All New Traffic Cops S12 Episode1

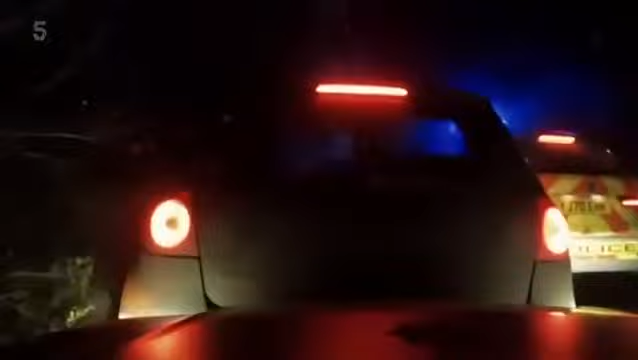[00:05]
Get it off, get it off. Give me your hands. On the floor now. North Yorkshire's traffic cops.
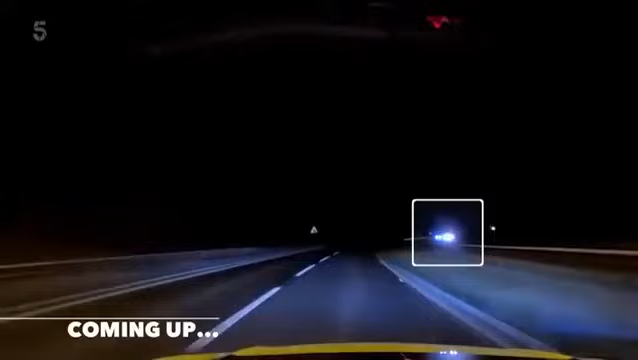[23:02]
and police cameras that's it contact contact lead the traffic cops to a repeat offender don't drive twice in the same day positive again
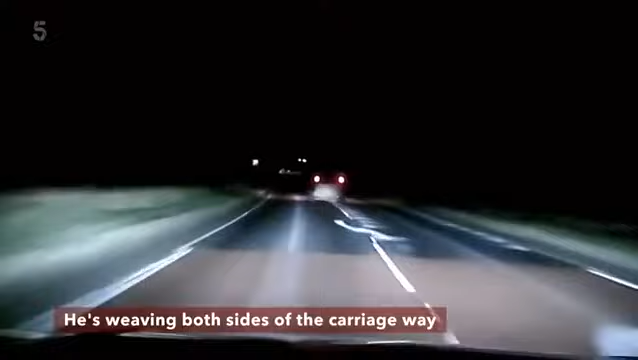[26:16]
we have to get this vehicle stopped right now because if it continues it's going to crash
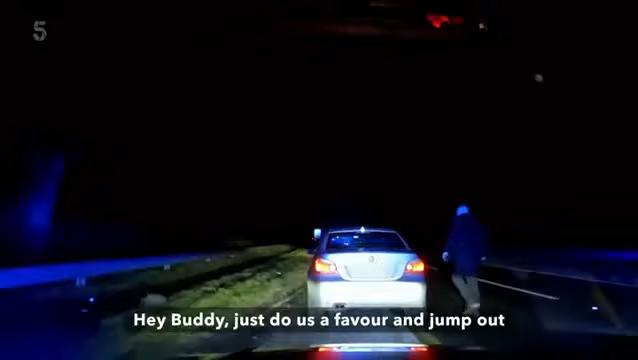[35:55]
Just do a slow jump out. Step over here for us. You know what's coming in.